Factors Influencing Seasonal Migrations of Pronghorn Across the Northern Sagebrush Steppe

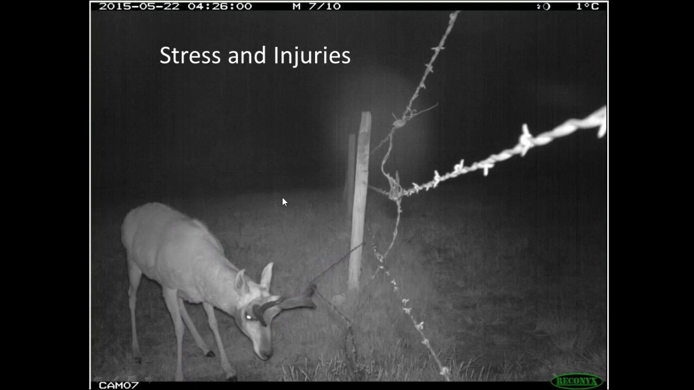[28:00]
These animals can get stuck in fences. They can get injured as they're trying to cross-sensing.